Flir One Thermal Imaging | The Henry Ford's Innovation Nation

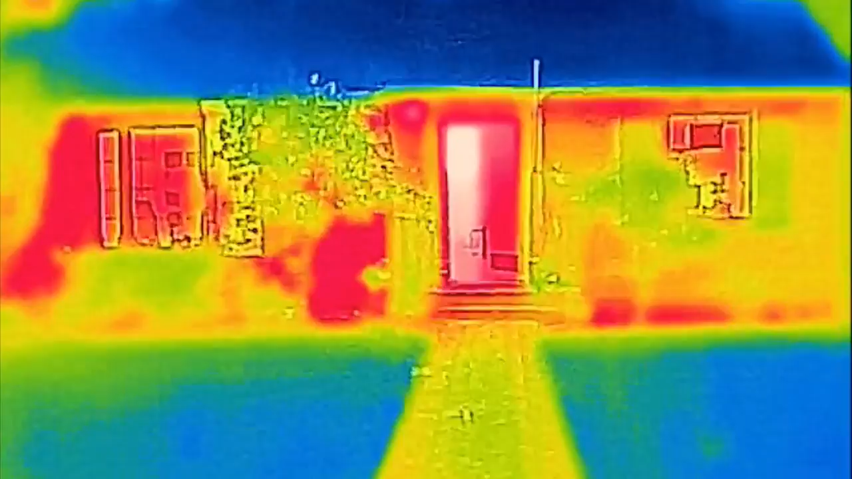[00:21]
What you're looking at is video of thermal imaging taken with a smartphone in total darkness.
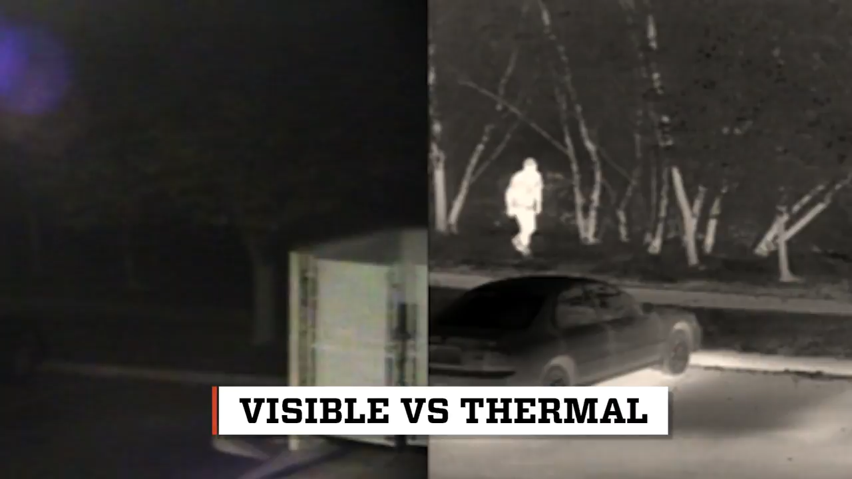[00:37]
but it requires expensive equipment only the military or police can afford, but not anymore.
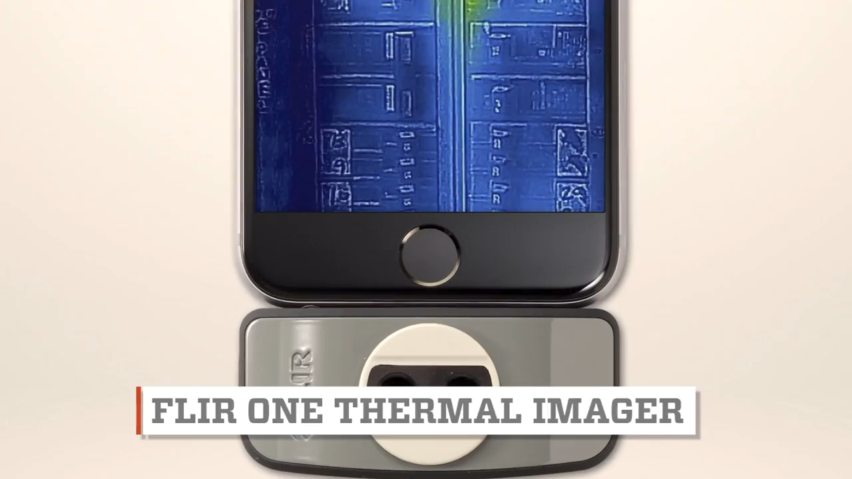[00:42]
Today that technology is available to everyone through an app and a small attachment on your phone.
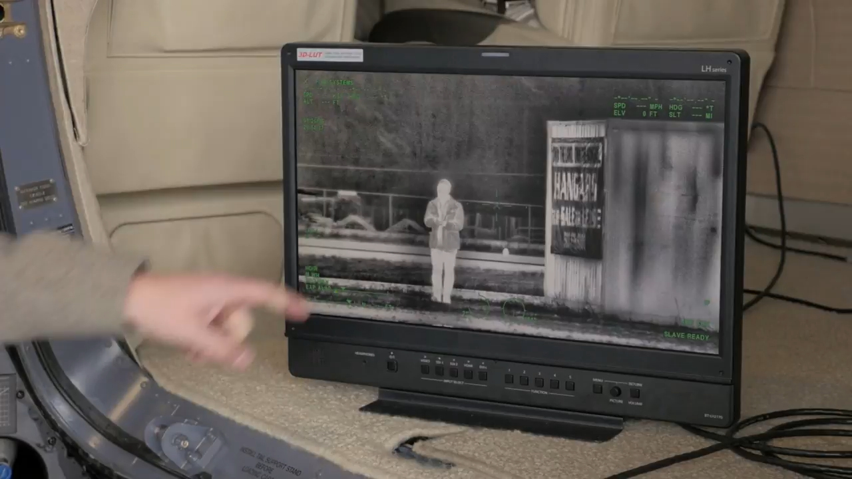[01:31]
You can see even in a range like this, we can still see very fine thermal details about him. We can see the creases in his jacket. We can see his hair a little colder.
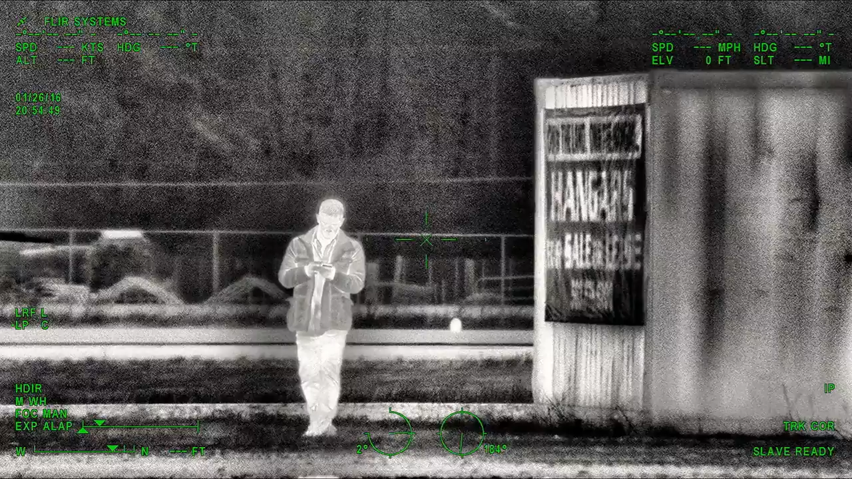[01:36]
We can see some flushing around the cheeks, which means he's cold. So it's very, very sensitive to minute details.
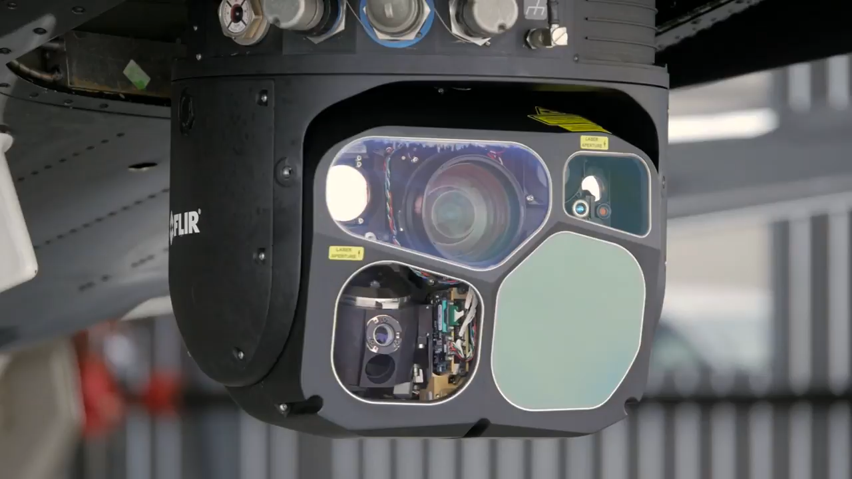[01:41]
Miniaturizing this technology to work inside a smartphone or tablet wasn't easy.
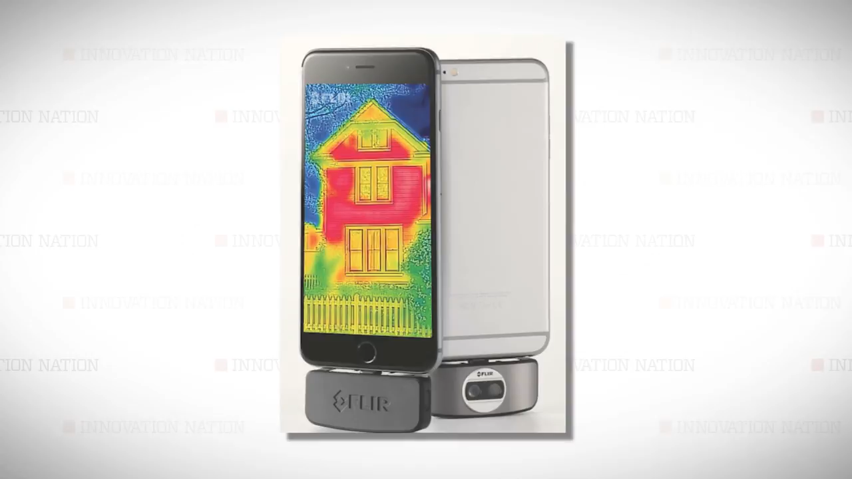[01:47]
It was a large engineering challenge. You know the lens technology, the image processing, the detector.
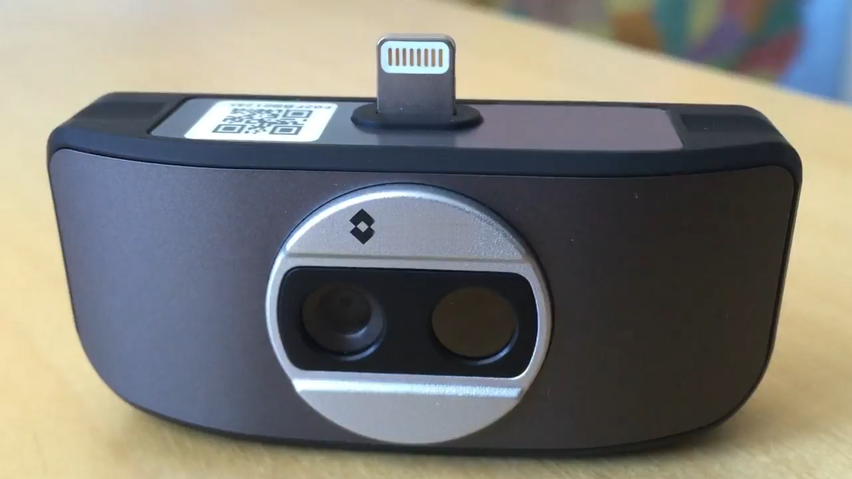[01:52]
All those things had never been done in such a miniature type package. We made our way to a nearby home to demonstrate what the FLIR One can do.
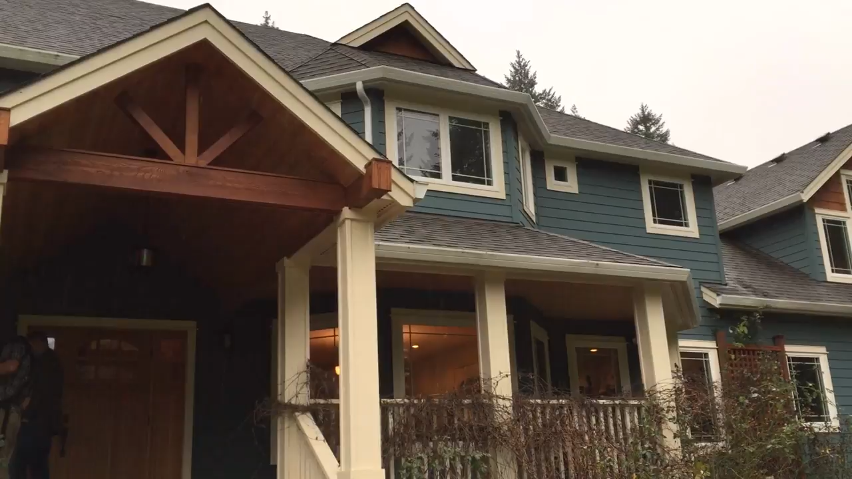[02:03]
So this is the FLIR One device here. You can see it has two cameras.
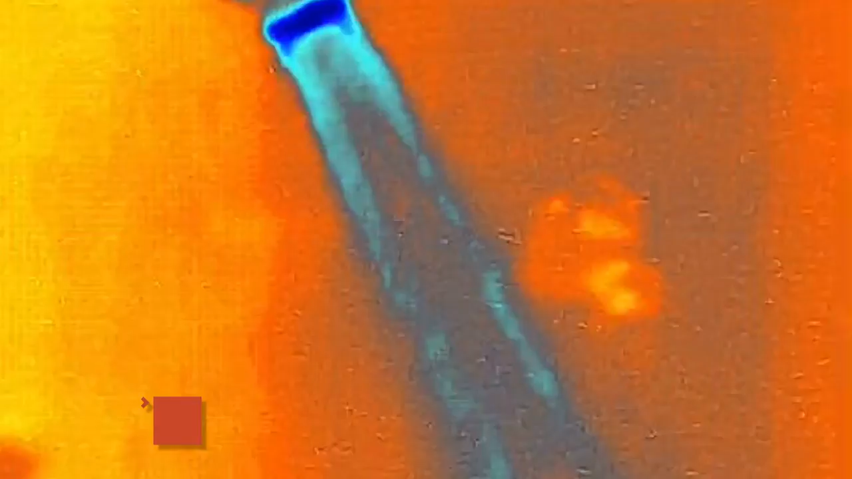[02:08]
One is a visible camera and the other is the thermal camera. So a visual sensor and a heat sensor. That's right.
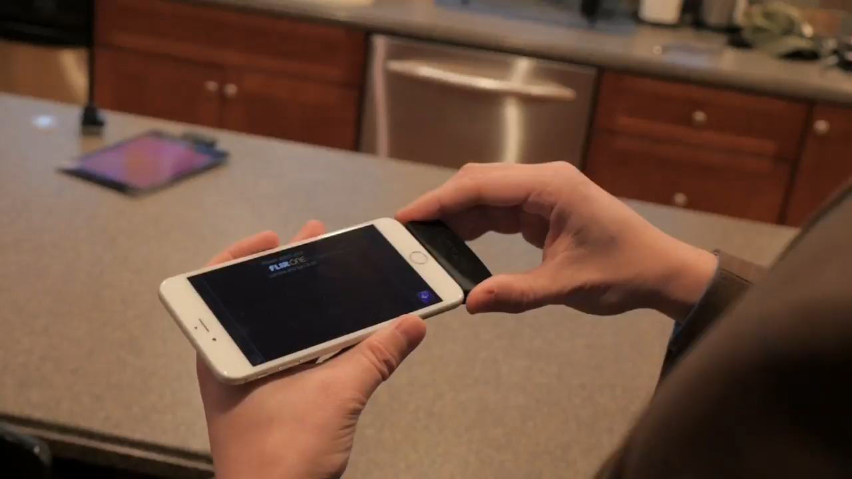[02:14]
You take the FLIR One, simply plug it into your smartphone and it's paired with your app.
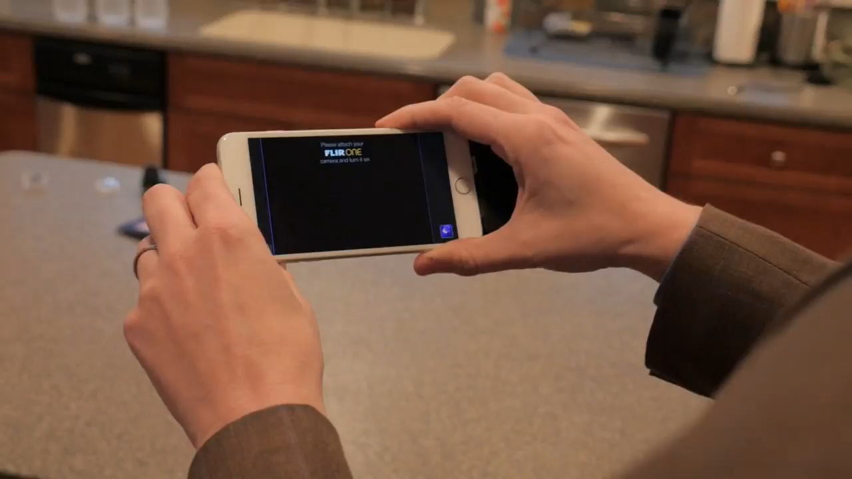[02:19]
So immediately you get a thermal image and you can see in this scene these water bottles over here really standing out as being cold.
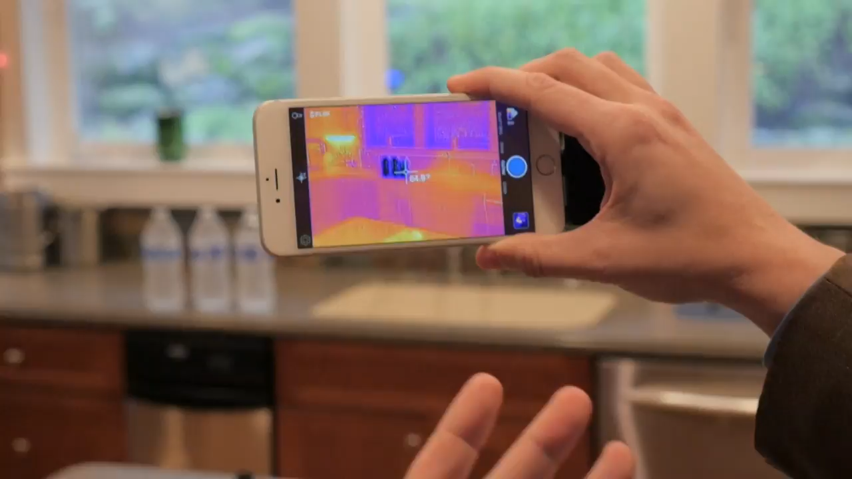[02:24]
The darker color being the colder, the lighter colors being the warmer.
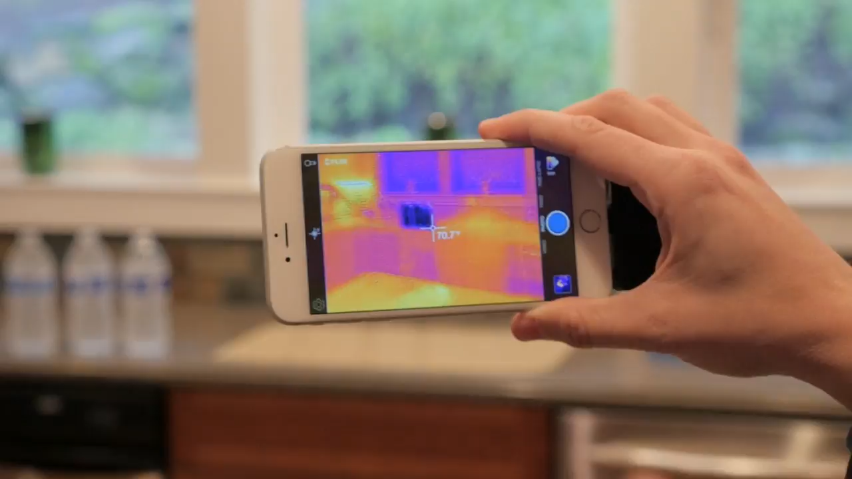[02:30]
We aimed the FLIR One at random places around the house and found some surprises. There's sort of this unexplained hot area up there and what that actually is is a hot water leak.
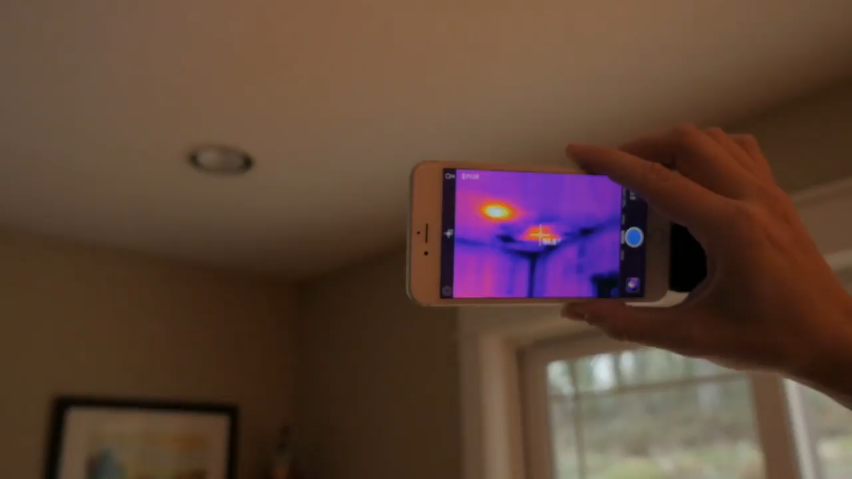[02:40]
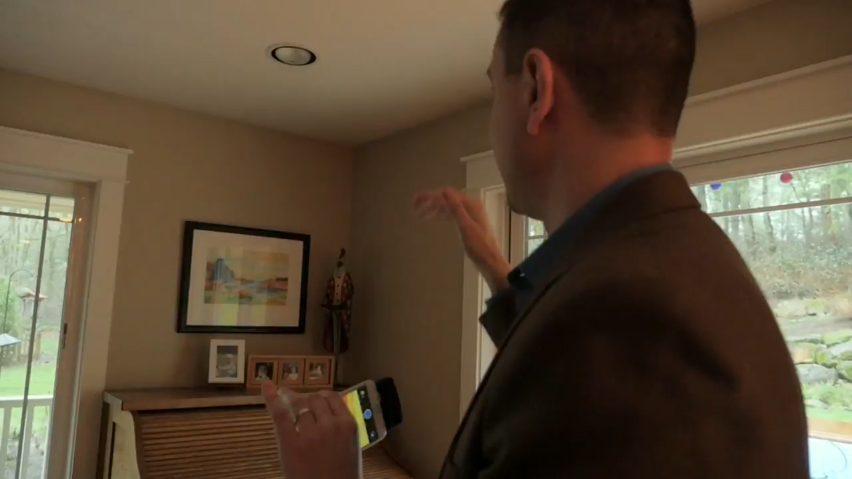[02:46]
So there's water that has been leaking and we wouldn't normally know this unless we had a thermal image of this. We can see a very hot spot that is inside the wall. We don't know what's going on here but it's something that would have to be investigated. It could be a pest that's actually found its way into the wall like a mouse or a raccoon.
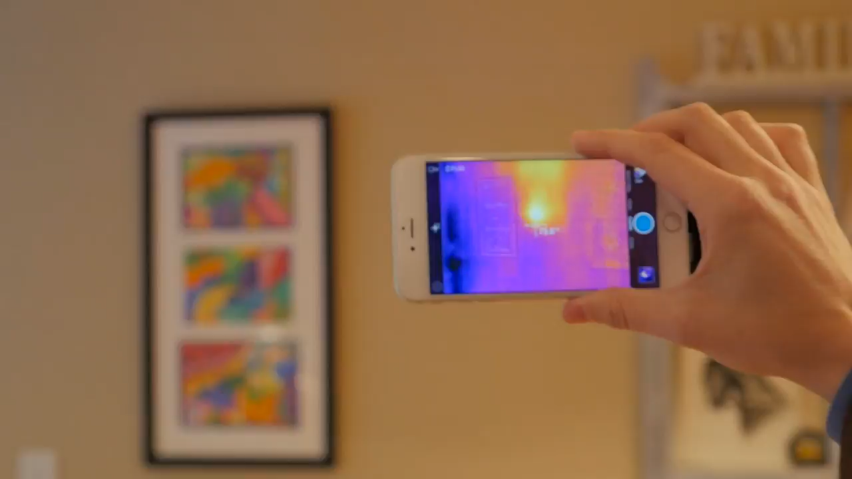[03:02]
Other applications for your home include checking power outlets for hot spots indicating too much voltage,
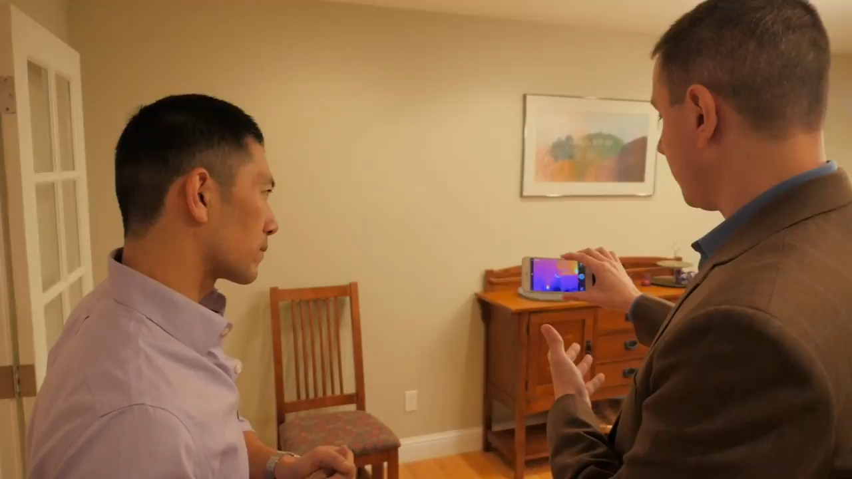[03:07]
spotting hot water pipes inside walls to avoid puncturing them with nails,
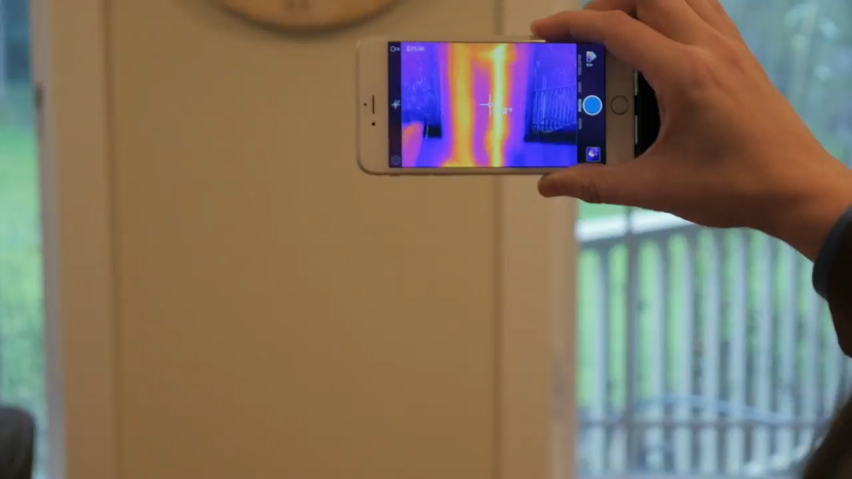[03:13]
cold air leaks through old windows, even finger or handprints.
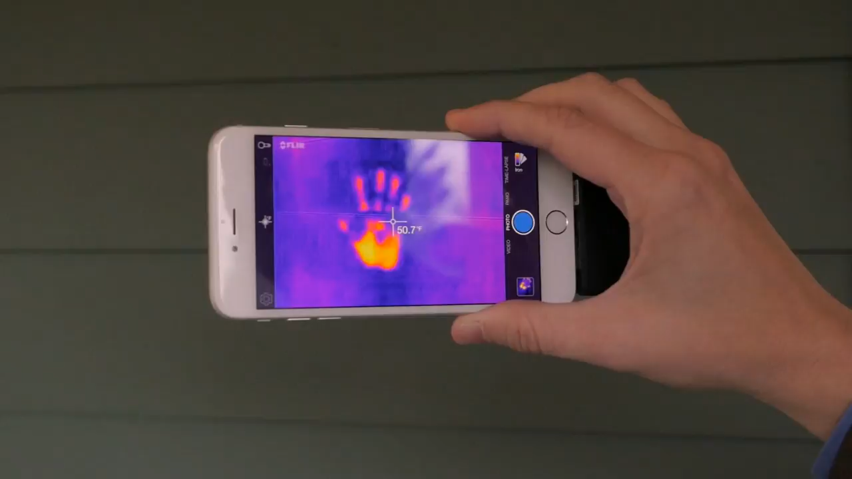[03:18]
That's your thermal handprint, huh.
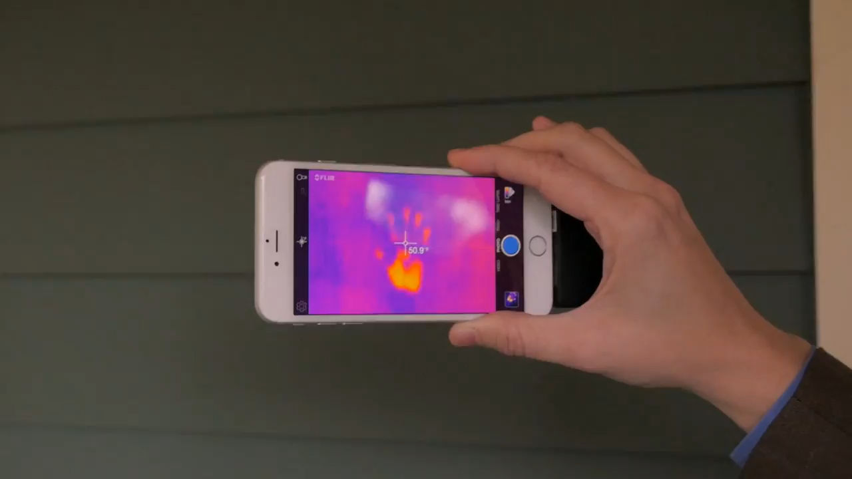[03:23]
And depending on how hot your hands were, depending on some other conditions that could be there for a couple of minutes. The same goes for your pets.
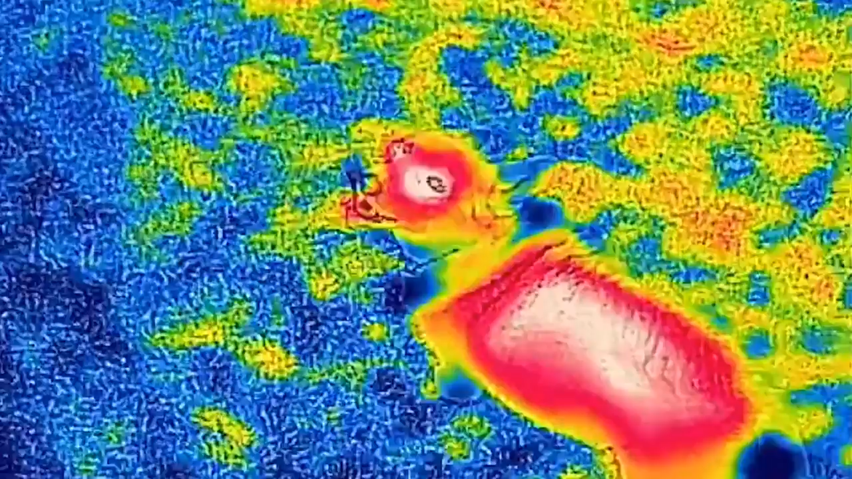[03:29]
You'll know when Fido's been chilling on the couch.
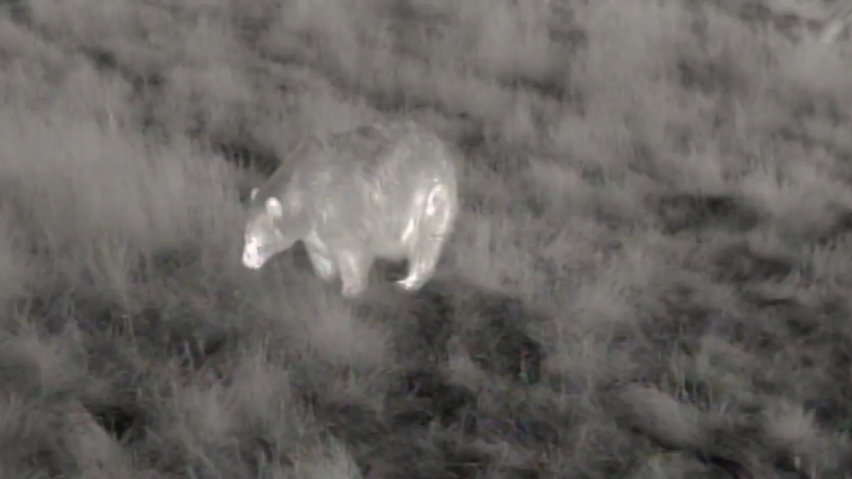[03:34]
Even take it on camping trips because that noise you hear deep in the woods could be exactly what you think it is.